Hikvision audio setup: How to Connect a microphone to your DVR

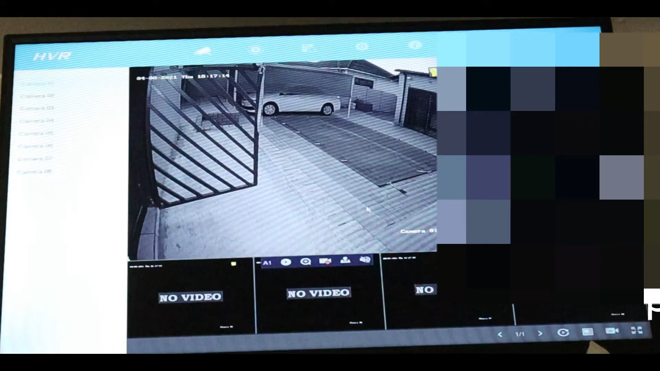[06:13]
if i click here can you hear okay so i'm going to do a playback
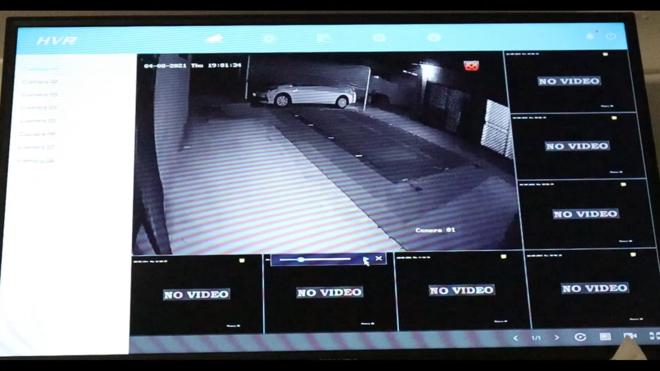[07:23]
right now i'm recording with the microphone connected to my peak vision DVR okay guys as you can see i just did a playback on my DVR connected to my tv as you can see this is the sound from the
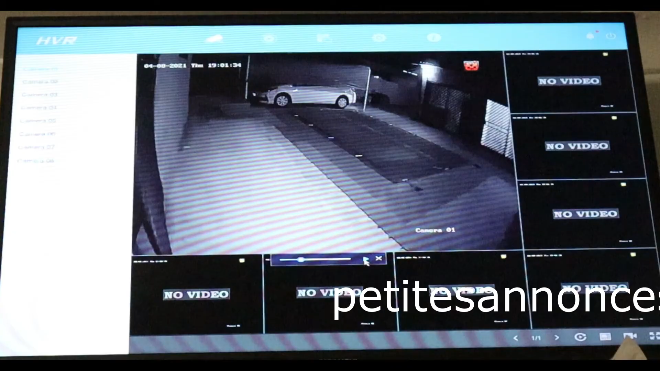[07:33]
microphone that i just plugged on my heat vision DVR okay so what i'm going to do i'm going to use my heat vision mobile app and
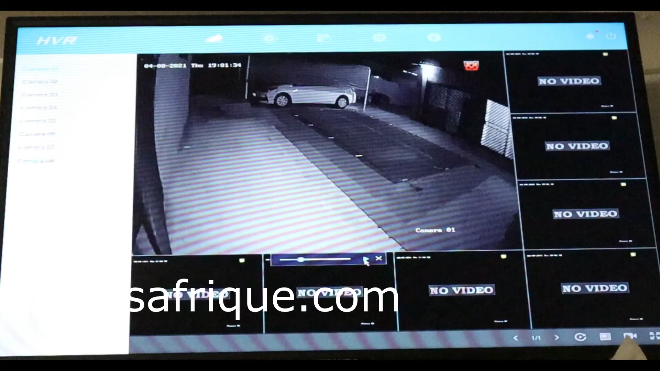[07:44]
you will hear also the sound from there hello hello hello hello so this is from this is from my mobile app so this is from my mobile app you can hear the microphone sound you can hear the microphone sound
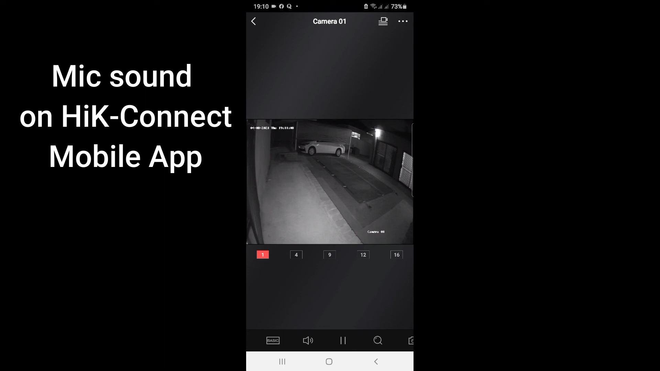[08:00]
as you can see this is the sound from the microphone that i just plugged so this is the sound of the microphone sound as you can see this is the sound of the microphone sound okay so